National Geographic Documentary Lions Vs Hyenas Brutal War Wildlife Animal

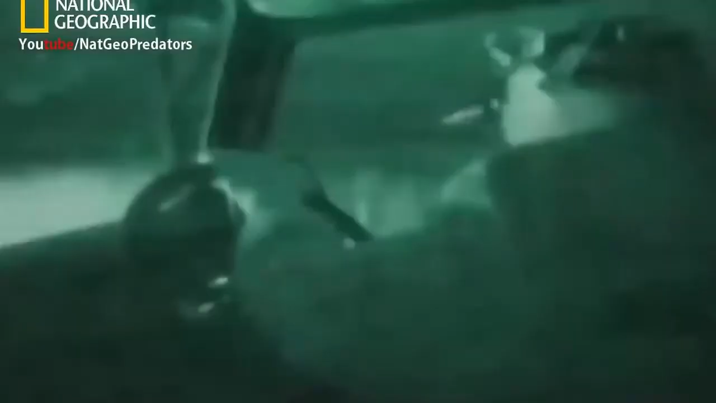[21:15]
The camera unveils a night world full of animal life.
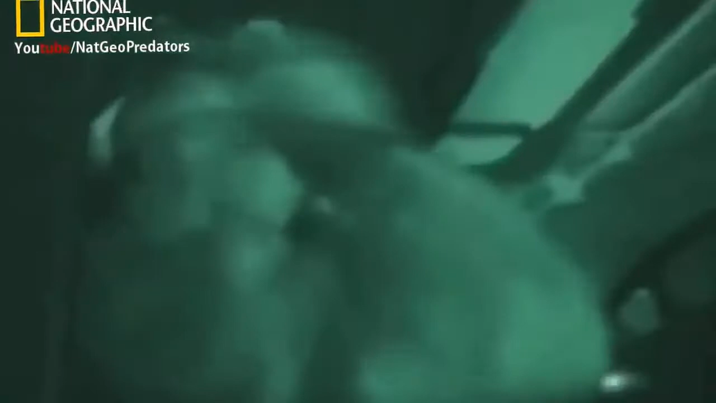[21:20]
Just how close these animals come to humans astonishes the researchers.
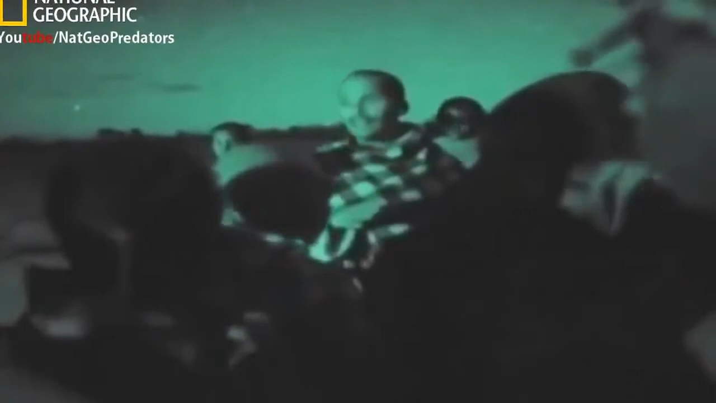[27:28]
Then he urges them to enjoy the party.
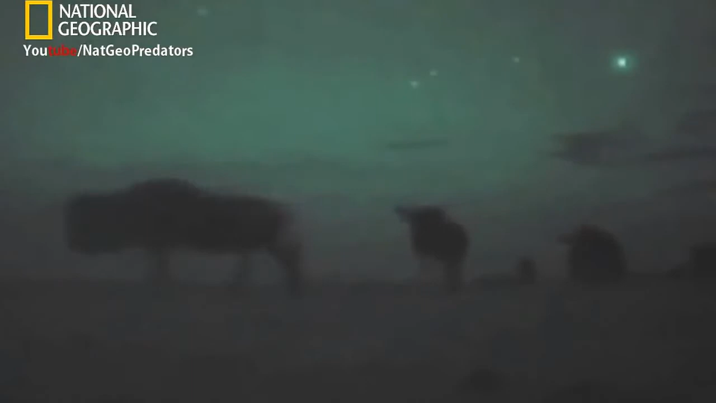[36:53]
But there is no safety in numbers now for the grazers of the plains. The darkest hours of the night see restless action. Animal hunters are about in numbers never seen during the day. Spooked, the herds of wildebeest, zebra and gazelle burst into panicky runs. They fear lions and hyenas are nearby, but only the camera can see them.
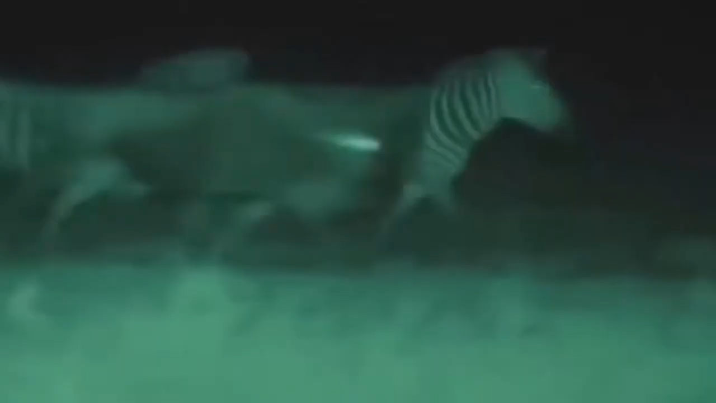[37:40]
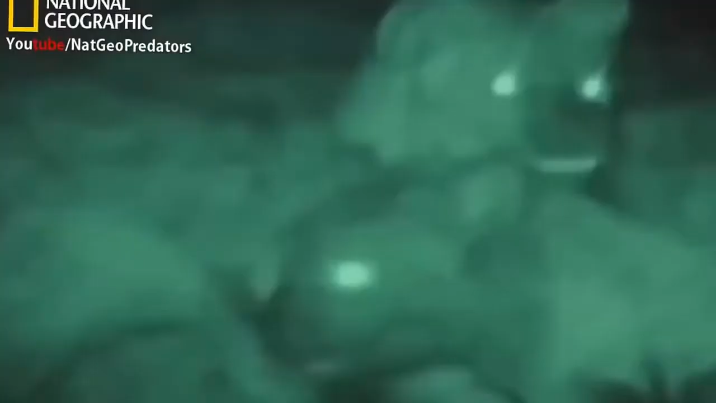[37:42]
They've made a kill in another clan's territory. It isn't long before one of the owners claims his rights.
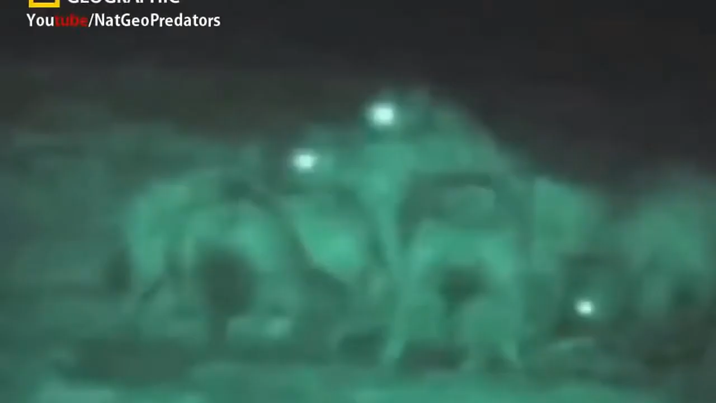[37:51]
He calls for support from the other residents.
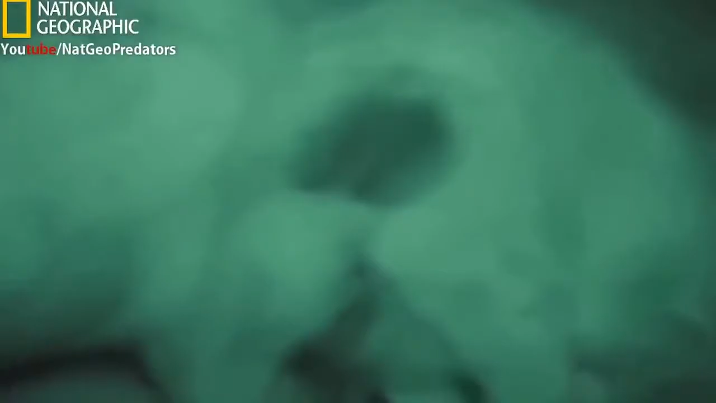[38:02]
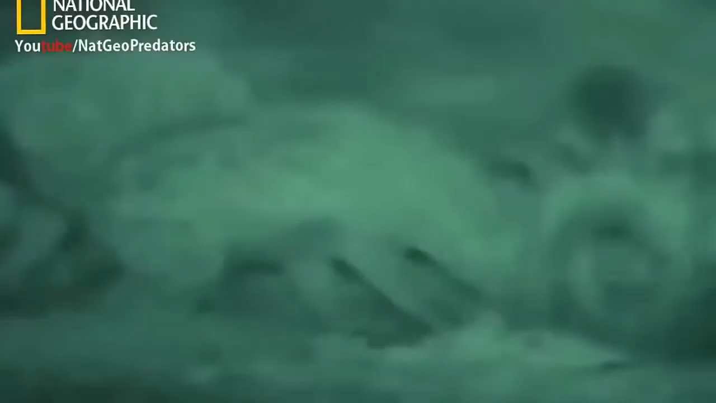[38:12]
Other threats may arrive to challenge them in turn. They remain watchful.
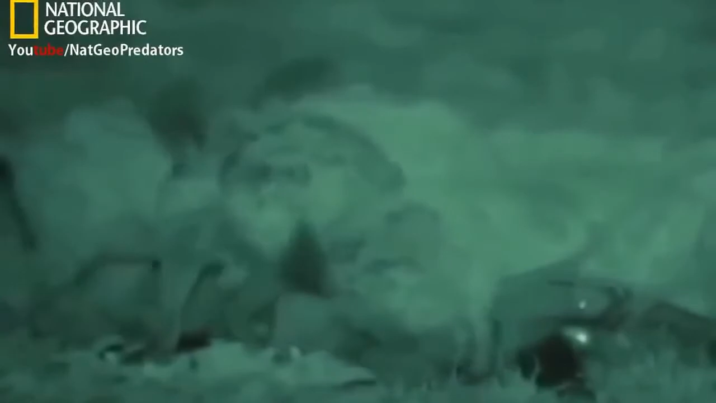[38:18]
This is truly fast food. The invaders will be back to recapture their meat.
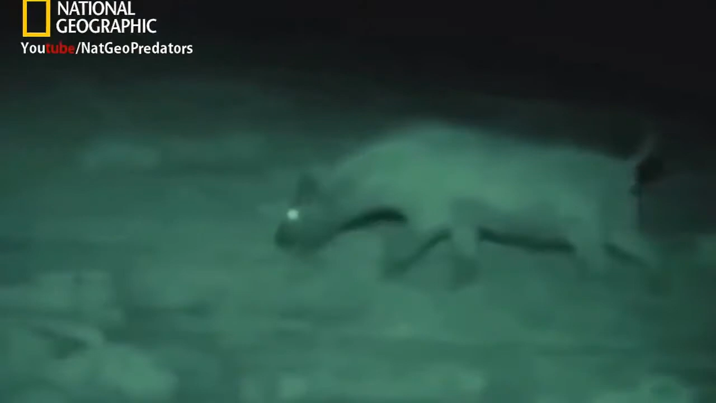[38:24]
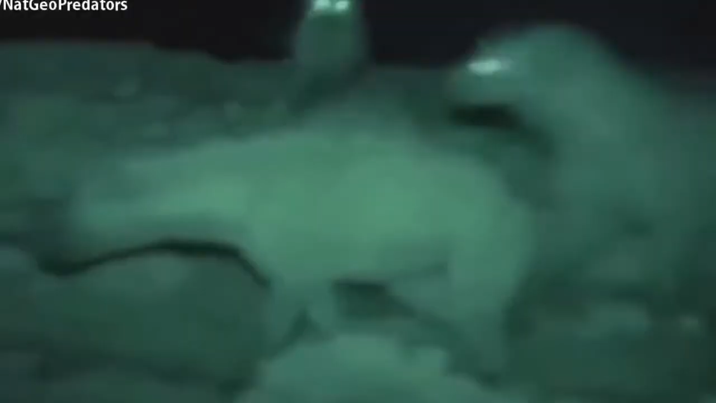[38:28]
You can see this clearly in infrared light. But how do the animals see in these conditions? Like all the animals here, their eyes appear to glow.
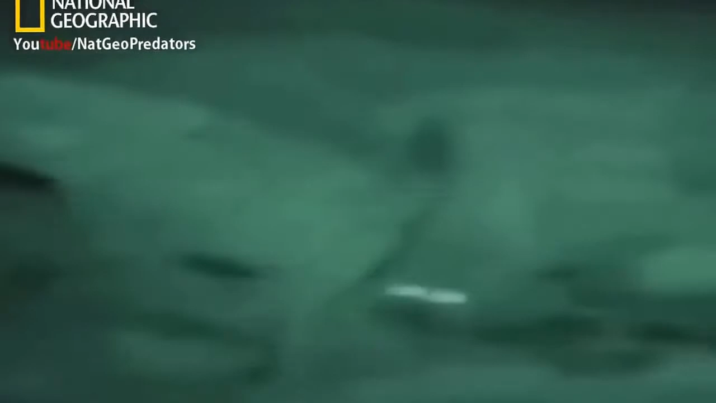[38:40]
A mirror-like membrane doubles the available light. Then their brains enhance the images, filling in the gaps to see detail more clearly. The newcomers soon return in force.
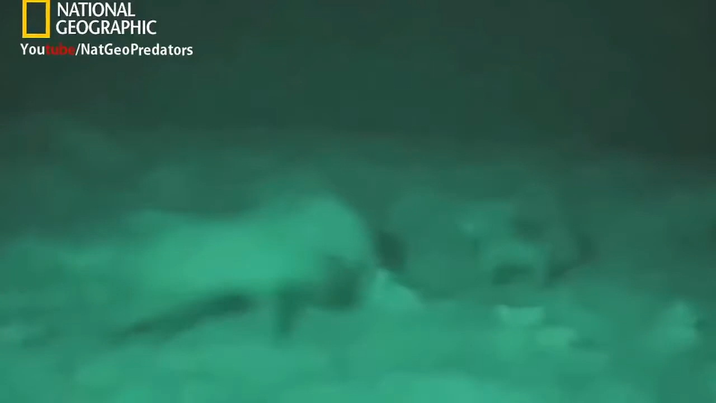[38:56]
The prize seesaws between them until it's all gone. But with so little light, even their superb night vision is challenged.
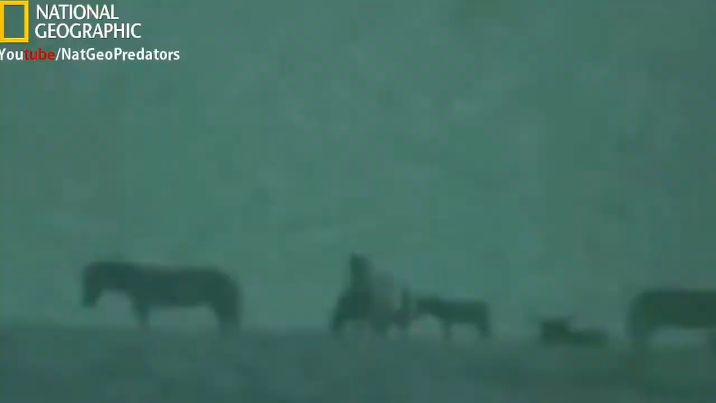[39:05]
This is as close as you can get to seeing through their eyes.
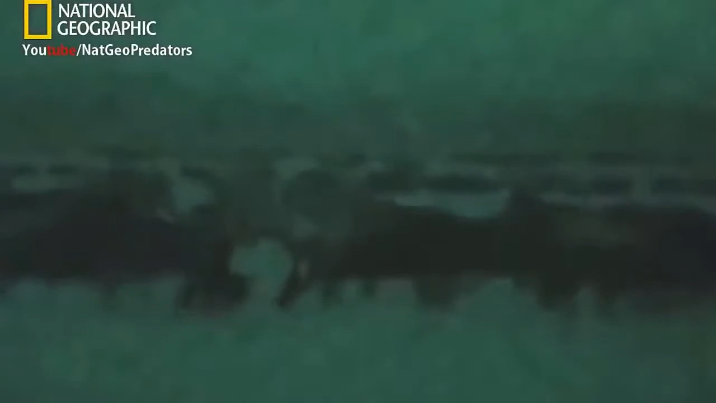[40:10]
But they can locate the grazers easily by sound and smell.
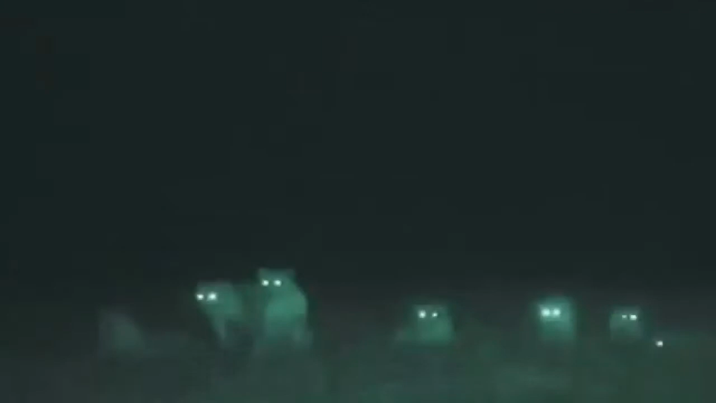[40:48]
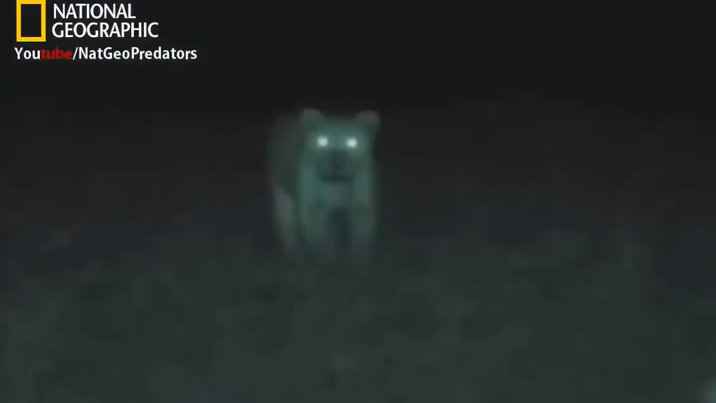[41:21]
Another Tommy can hear something and is off. The lion's game plan is always the same. Get close to the herds, then spread out.
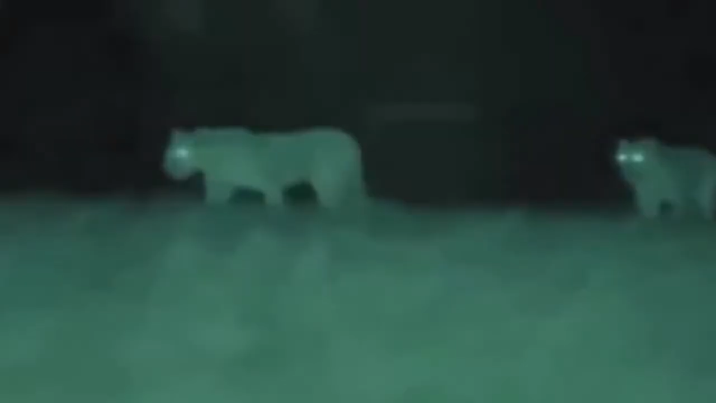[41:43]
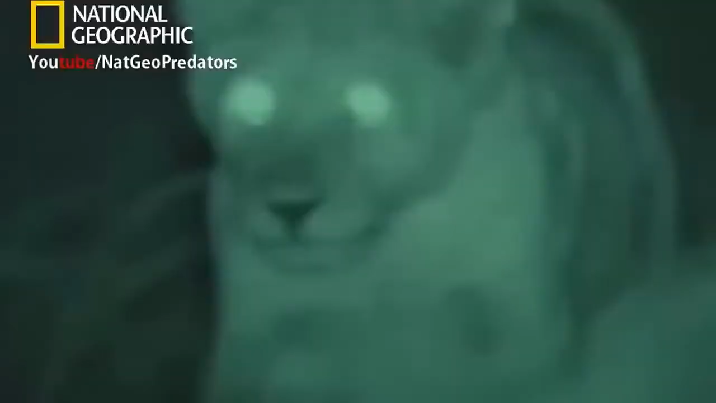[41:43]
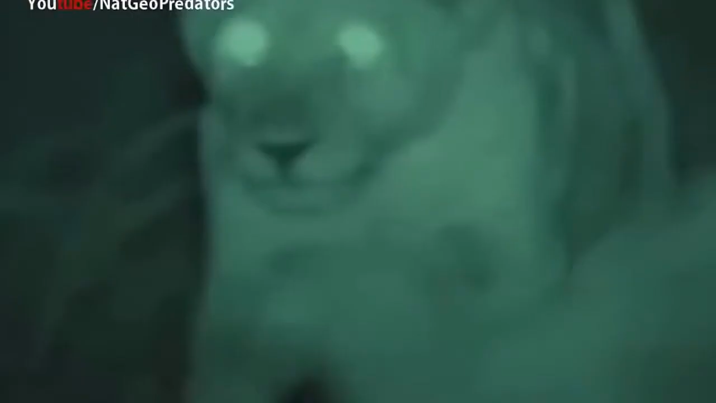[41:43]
They don't need to make any effort to hide themselves. Only their footfalls give them away. And because they're unseen, lions are no longer at a disadvantage as they approach their quarry.
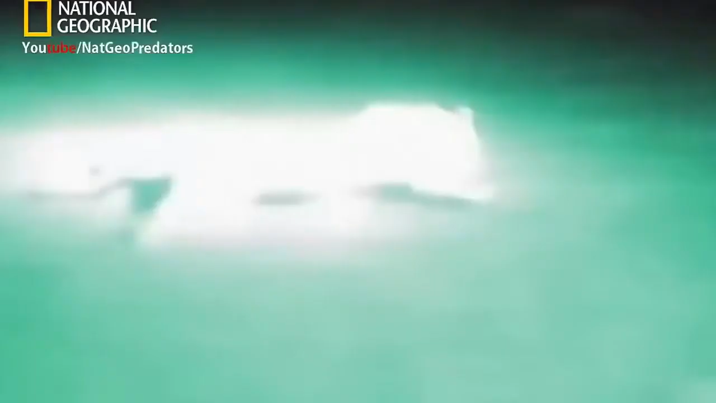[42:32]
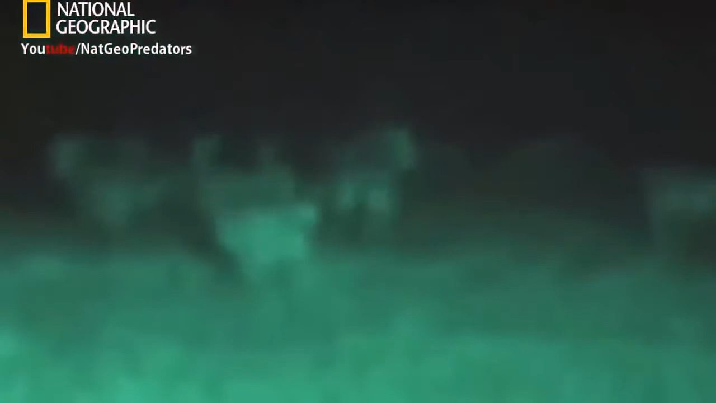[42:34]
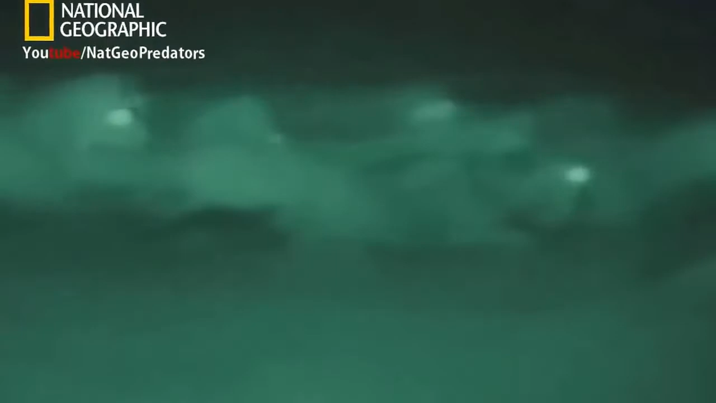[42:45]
Soon, two lions bring down a fine stallion.